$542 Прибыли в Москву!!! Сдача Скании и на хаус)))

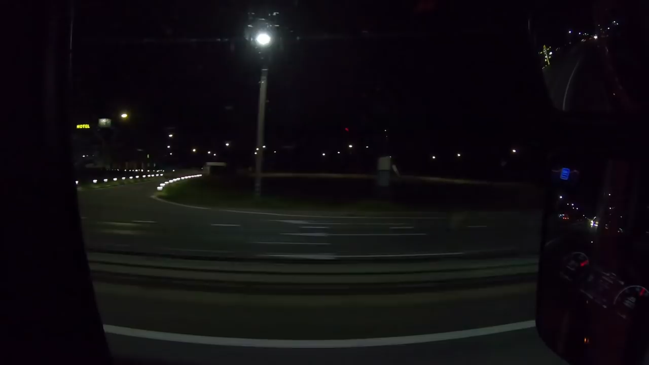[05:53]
все характере хотя нет машины стоят какие-то как-то да тускловато светится так сейчас у нас тут пограничный контроль российские таможенные меня интересует колейка уже к эти уже колейки нету пограничникам уже хорошо настоящее 100 километров
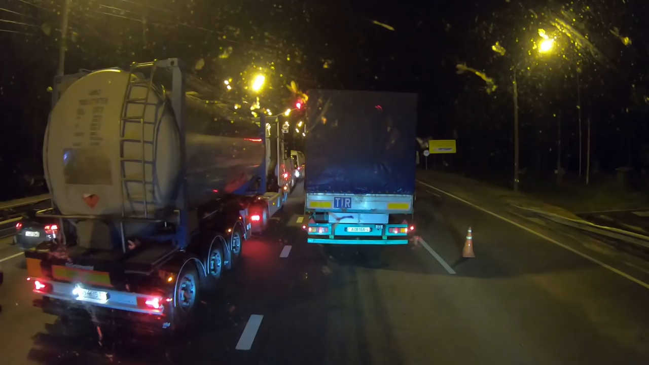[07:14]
вот видите тут в отчок хотел на бочке слева типа прошмыгнуть
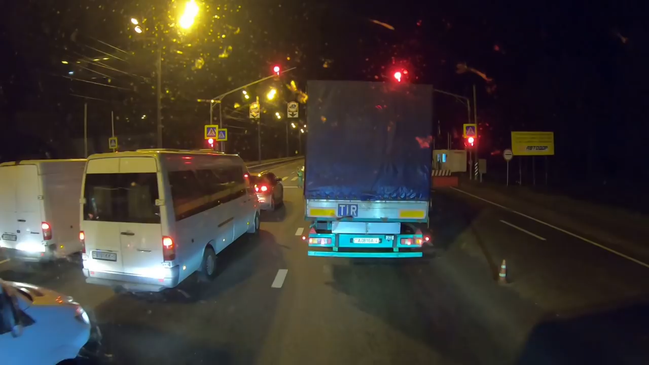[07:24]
маленькие не трогают за вики чтобы паспорт показать просто что он есть
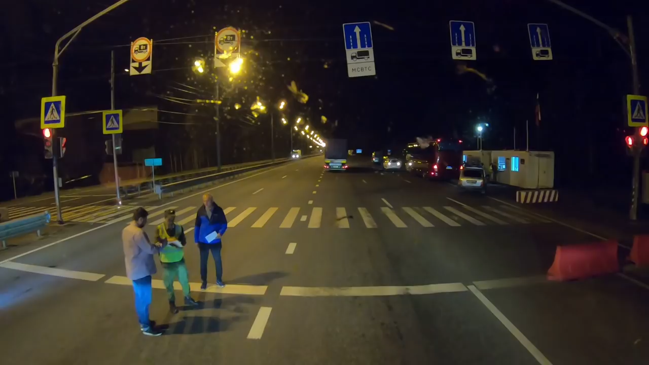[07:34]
просто паспорт показал что он у меня есть он не мог ну ведь нету тут никакой колейки туча через весы мы прошмыгнем
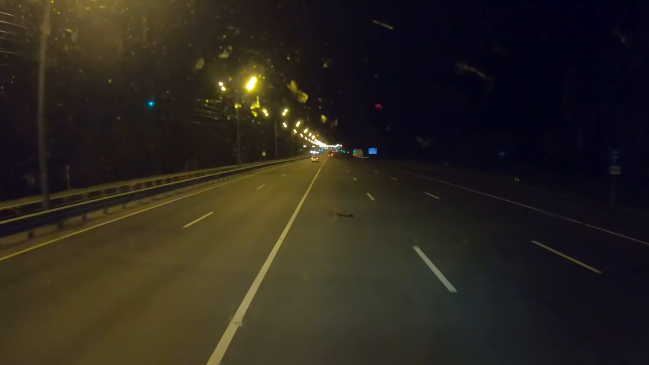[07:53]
и дальше тут все к тому же никому ради как колейки нет на весах нам задерживаться не надо ничего нам тут отмечать не надо в данный момент только если тут не перекрыто тут могут и перекрыть мистер платон